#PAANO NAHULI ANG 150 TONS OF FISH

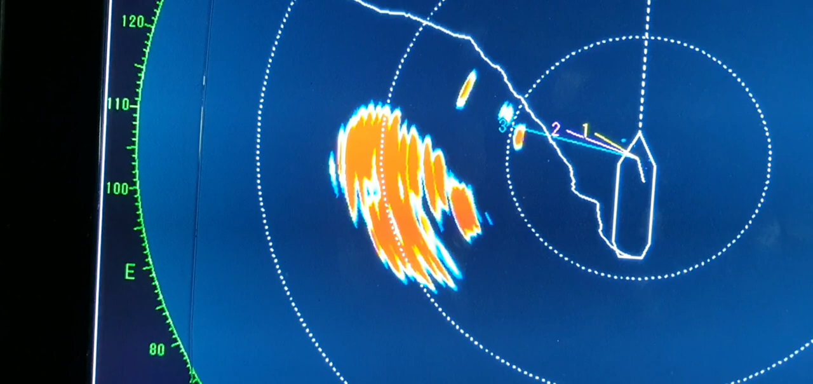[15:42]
Kamukha din nung Kaninang nahuli Kaninang umaga So More or less Siguro mga 150 tons Din nung estimate As per my master So sana ganun pa rin Mas marami pa Thank you Lord For